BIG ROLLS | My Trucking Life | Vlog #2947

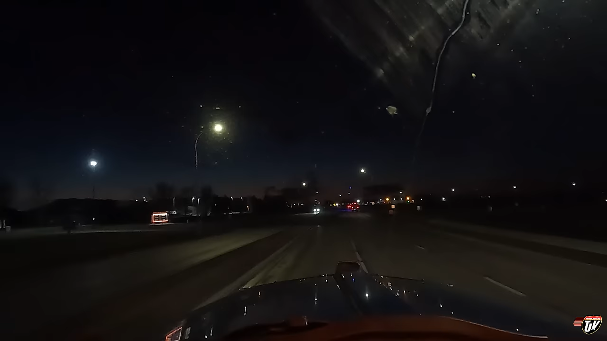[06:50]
Grand Forks. Flying J. I love it when they got the cheap juice because then I can get the shower credits.
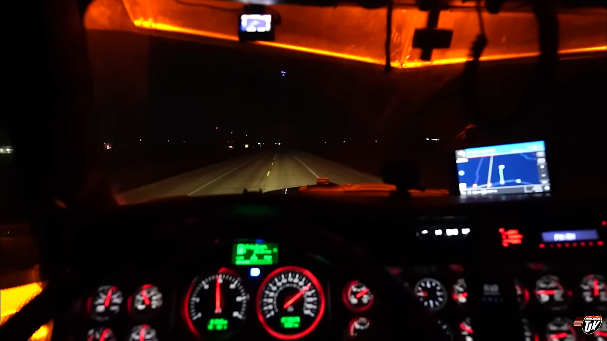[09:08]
Highway 14. We're headed west in Canada, just north of the American border. About another half hour to go down here, and then we're done for today. Waiting for the morning. Winkler, we're actually just past Winkler, we're, we're between Winkler and Morton, but this is where the truck stop is in the area.
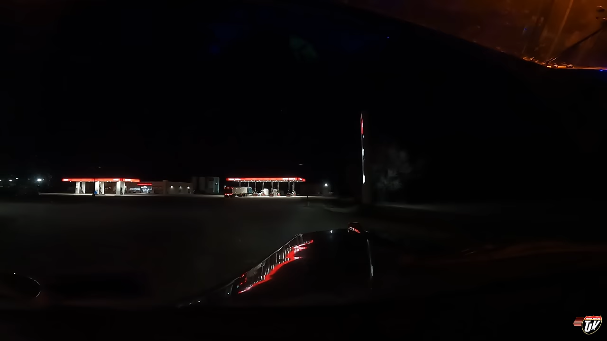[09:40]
So I'm going to go around the back here. Looks like there's lots of parking on the other side. It's not a very well-lit lot back there, but, no, it's a good, good area of the province. This is southern Manitoba.
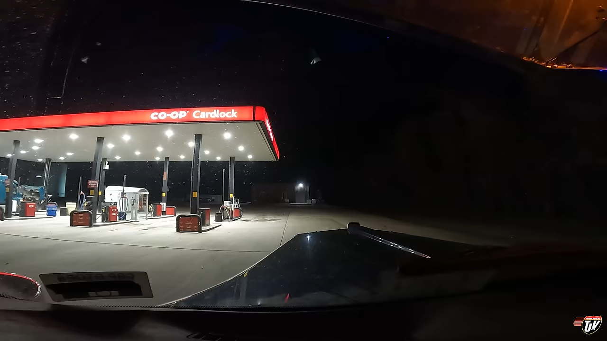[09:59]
The kind of area you don't really need to lock your doors. I would still recommend you lock your doors anyways, but, I mean, if you forget to,
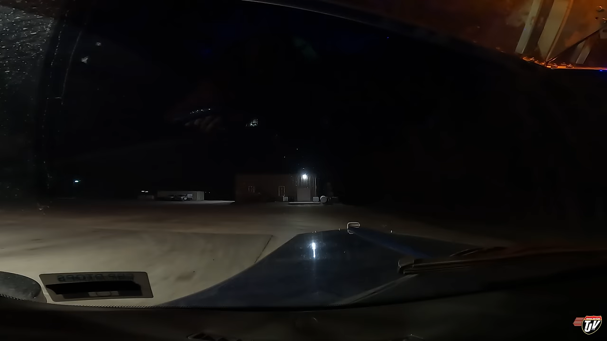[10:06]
this is probably an area where you'd be just fine. But, I don't want to say that and then you do it and something happens, so, still, lock your doors. Just in case, you know, I don't ever want to tell someone, oh, you don't have to lock your doors. Oh, there is lights back here. Okay, okay, okay, uh-huh, uh-huh, uh-huh.
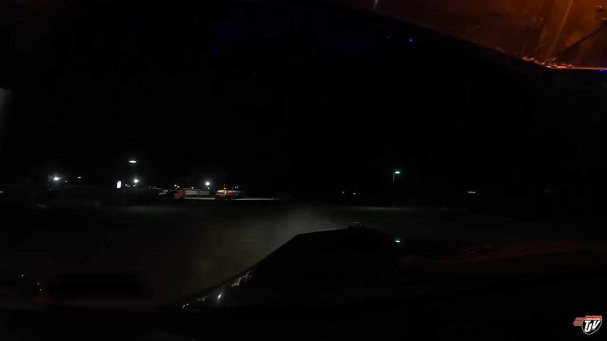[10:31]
Nice. There's all this parking over here. Where do I want to park? Where and how?
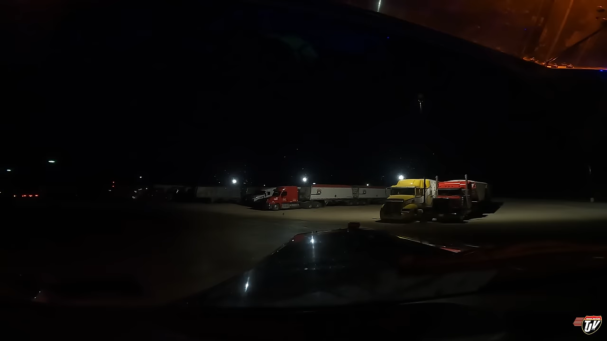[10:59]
I'm going to park right back here.
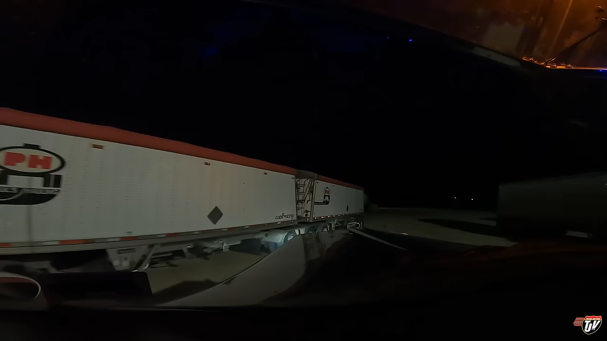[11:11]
I'm going to park right back here.